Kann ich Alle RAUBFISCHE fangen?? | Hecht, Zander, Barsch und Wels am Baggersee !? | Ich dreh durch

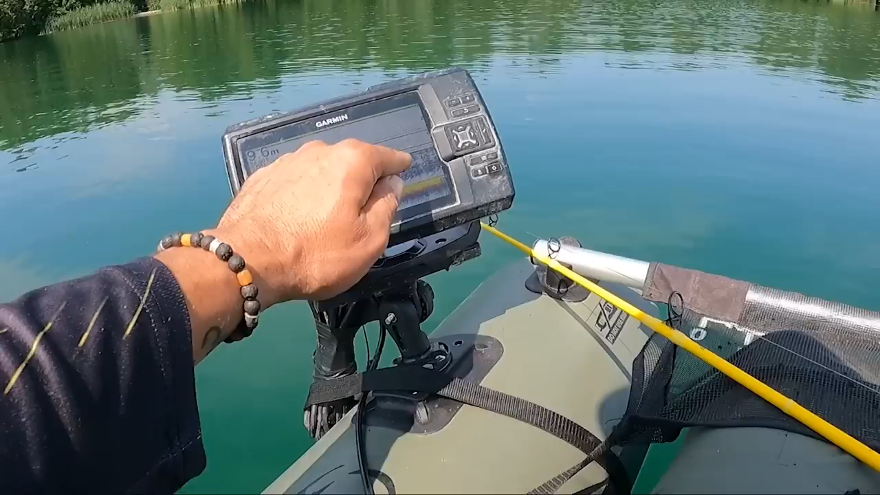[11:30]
Hier seht ihr meine Köderlinie. Schön deutlich im Mittelwasser. Die untere Linie ist der Wurm, die obere Linie ist der Teaser. Und hier darunter diese
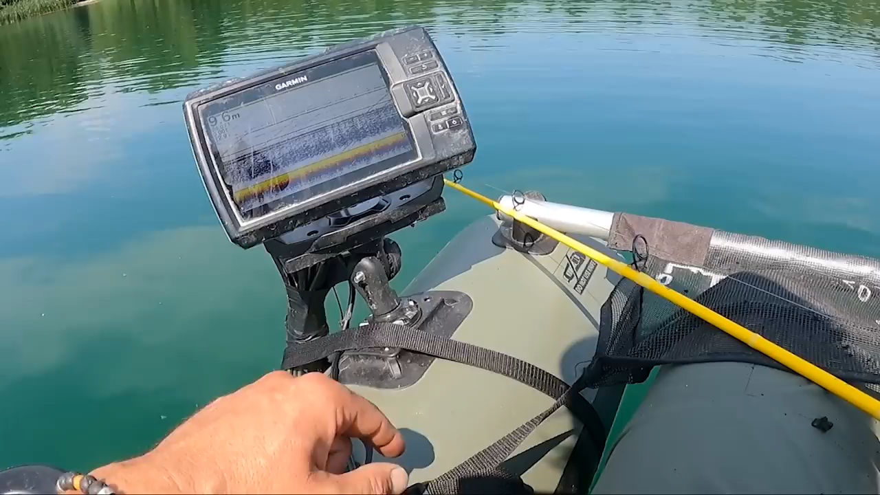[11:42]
Sprungschicht, ja, also diese drastischen Farbänderungen auf dem Echolot. Das bedeutet ganz einfach, dass hier unten das Wasser deutlich kälter ist als im oberen Bereich.
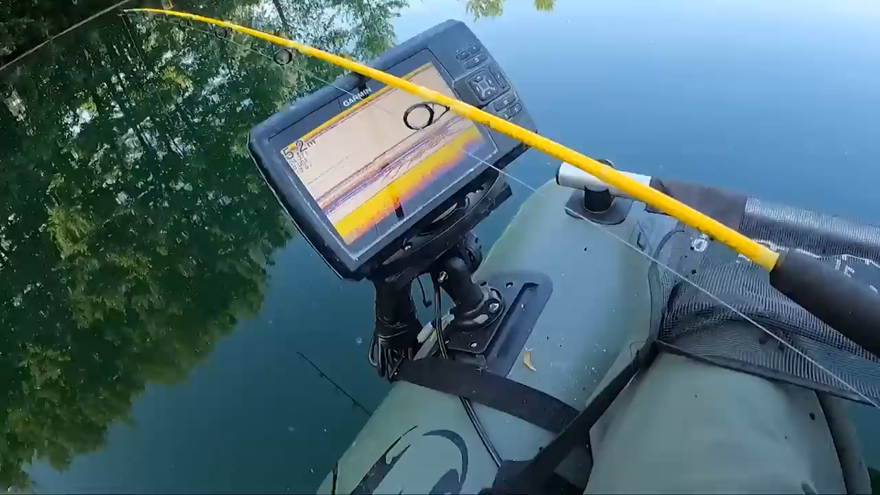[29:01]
Hier kommen jetzt ein paar kleine Fische an die Würmer rangestiegen. Aber das sind keine Welse, das werden Rotaugen sein oder Barsche. So, weitersuchen. Mein Plan war halt, der vordere Seebereich jetzt dahin in der Ecke wird etwas flacher.